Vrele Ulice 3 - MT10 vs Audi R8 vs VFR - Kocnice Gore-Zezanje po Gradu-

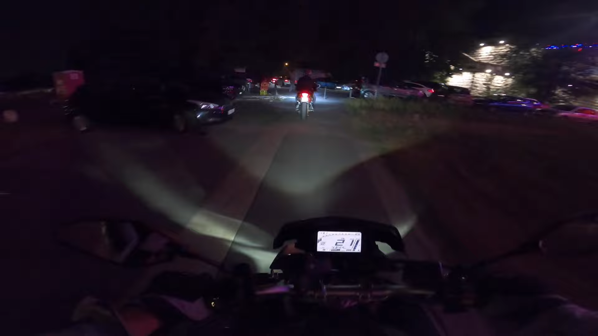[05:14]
Malo snimanja po gradu, kako izgleda grad noću,
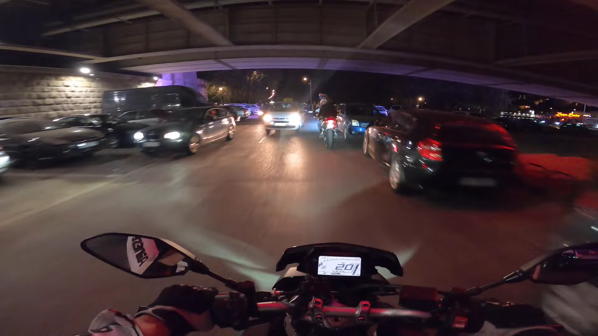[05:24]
sad je pola dva ujutru i evo, pun je grad, bukvalno. Pun je grad, žurke su svuda,
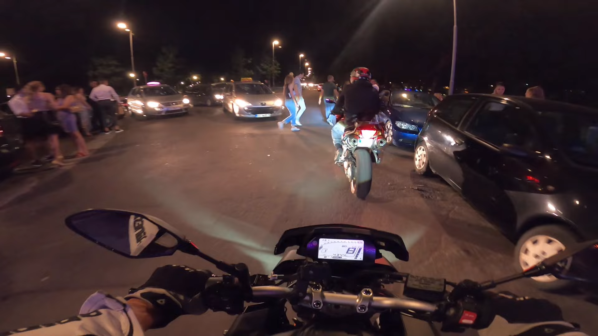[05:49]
Kako su ovi stali ovde, jebote?